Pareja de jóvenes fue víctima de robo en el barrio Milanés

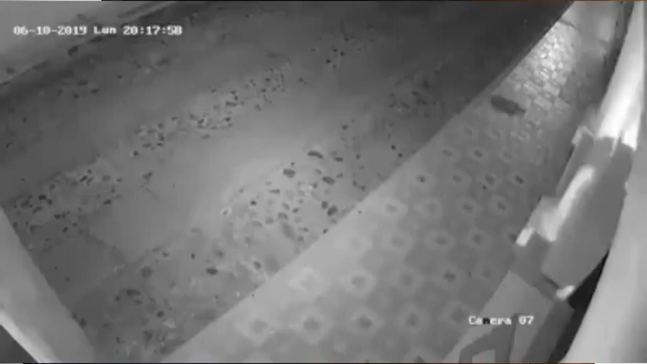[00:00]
La inseguridad no da tregua en Ocaña, cada día aumentan los hechos delincuenciales. Mientras transitaban ayer en horas de la noche por el barrio milanés,
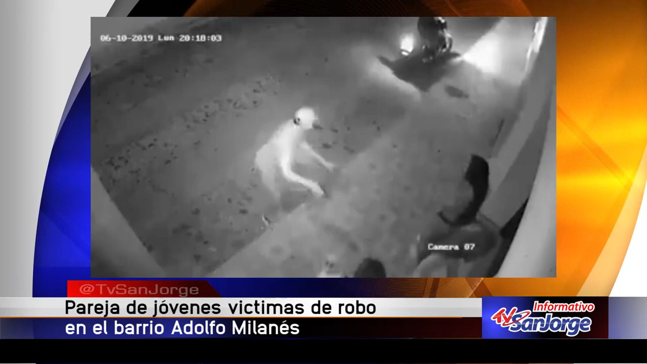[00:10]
esta pareja de jóvenes fueron despojados de sus pertenencias por hombres en motocicleta que le apuntaron para pedirle lo que tenían en su poder. Las imágenes muestran el momento en que la pareja, por miedo a la reacción de los delincuentes, les entregan sus pertenencias y a su vez quedan atemorizados por lo sucedido. La comunidad exige mayor presencia de las autoridades realmente para controlar los actos de delincuencia que se presentan en los sectores de la ciudad.